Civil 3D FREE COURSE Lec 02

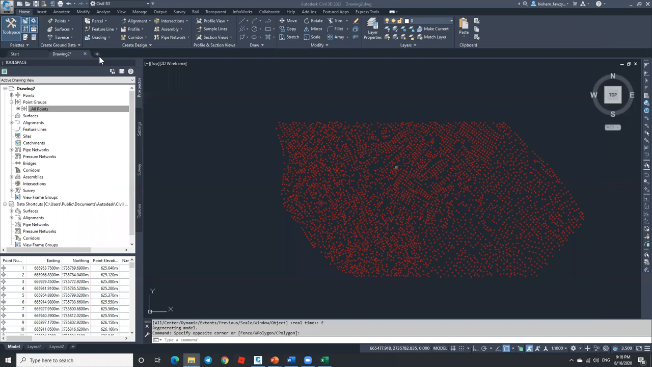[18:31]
ابتدي افتح انا ملف جديد مثلا على سبيل المثال ماشي، وابتدي ادخل على السيتنجز وبقول البوينت وفي حاجه دي هنا بوينت فايل فورمات.
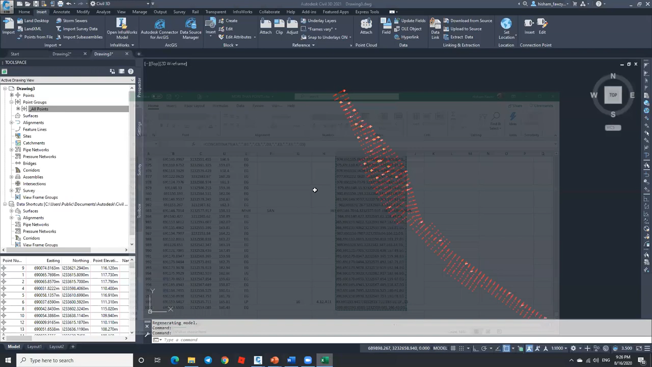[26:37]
من خلال ان احنا بنعمل جروبس لكل مجموعه نقاط جايه معايا. لو رجعت الملف في الاكسل هلاقي ان انا عندي هنا في الاكواد تمام؟ نيجي في الاكواد كده انا عندي حاجه اسمها الاي جي اللي هي نقاط الاكزيستنج جراوند، عندي الام ان اتش، وعندي ايه؟
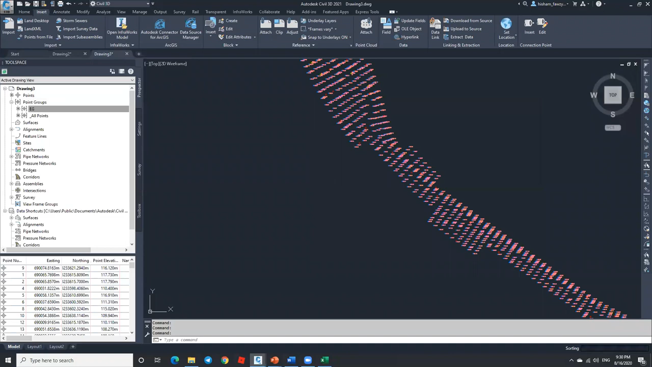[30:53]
لك مباشره النقطه والمنسوب جنبها مباشره. حلو كده؟ طبعا زي ما قلنا تحت على اليمين بيبقى موجود معانا سكيل الانوتيشن اللي هو شكل وحجم الكتابات اللي موجوده.